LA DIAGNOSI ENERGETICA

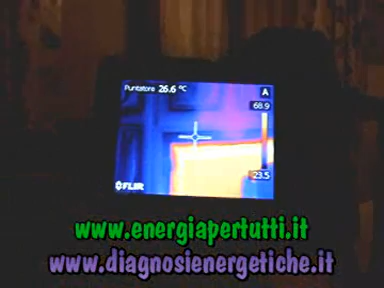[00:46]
On screen: spot 26.6°C
Sì, va bene. Sì, sì, però c'è il pannello riflettente.
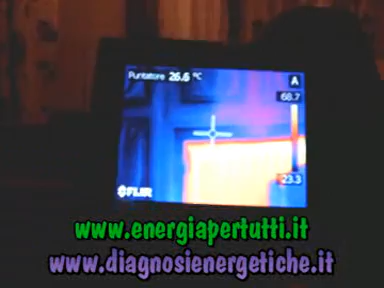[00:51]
On screen: spot 26.6°C
Comunque la nicchia non è disperdente, questo è un gran lavoro. Ecco.
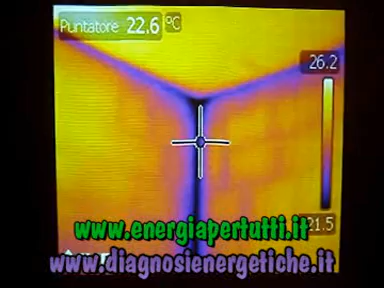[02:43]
On screen: spot 22.6°C
E sui ponti termici cosa avrei potuto fare allora? Allora, sul ponte termico la correzione sicuramente è quella del cappotto interno seppur di piccolo spessore.
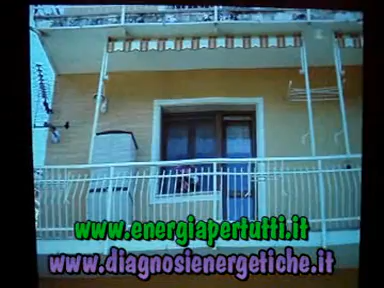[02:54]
Quindi sempre parlando del tuo salotto, vedendo invece dalla parte esterna, ti ricordo sempre che una buona analisi termografica deve essere fatta sia all'interno che all'esterno della casa, qui vediamo un altro difetto.
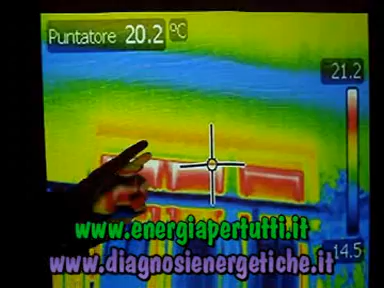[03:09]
On screen: spot 20.2°C
hai coibentato fino all'altezza del controsoffitto
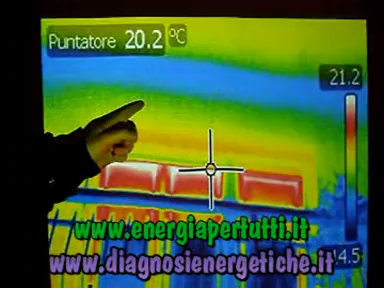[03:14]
On screen: spot 20.2°C
e si vede qua in blu la parte che è rimasta più fredda. Qui bisogna ancora agire. Parliamo invece del bagno.
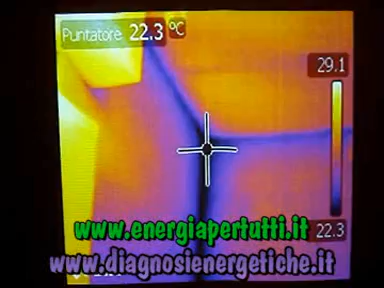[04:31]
quindi il ponte termico d'angolo è comunque presente, quindi potenzialmente rimane un punto dove si può formare condensa e da condensa poi comunque eventualmente muffa. Quindi 2 mm va bene per l'immagine, ma non vanno bene dal punto di vista termico. Torniamo quindi al nostro modello energetico, fatto purtroppo a posteriori.